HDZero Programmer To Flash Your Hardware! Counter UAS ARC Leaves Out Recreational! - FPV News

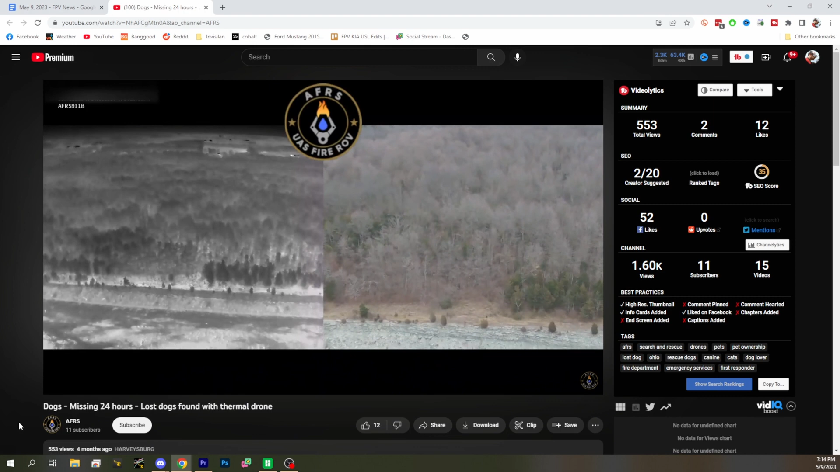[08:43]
and they're using a thermal camera that's pretty cool very useful for this kind of thing yeah definitely i think for these kind of operations it's really key to have some thermal thermal camera
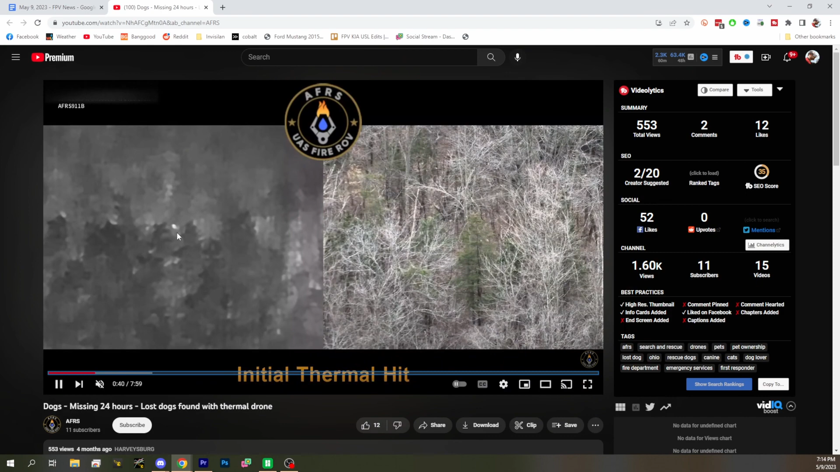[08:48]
we got it we got the dog we found him
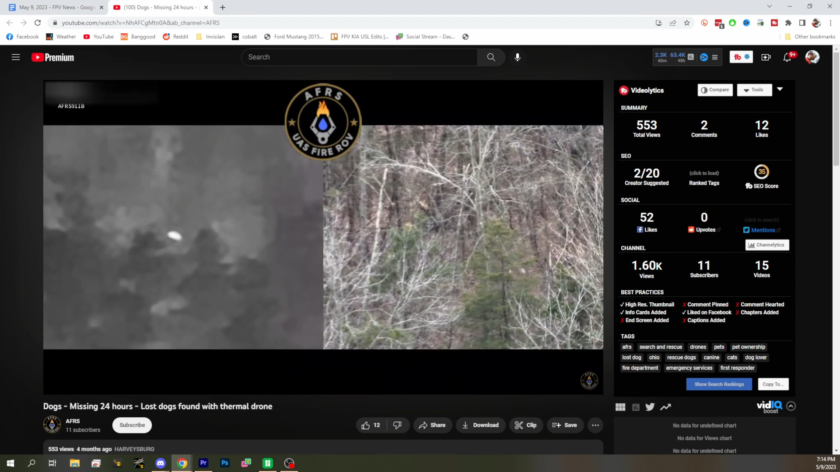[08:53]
where is it how do they even find it at that distance jesus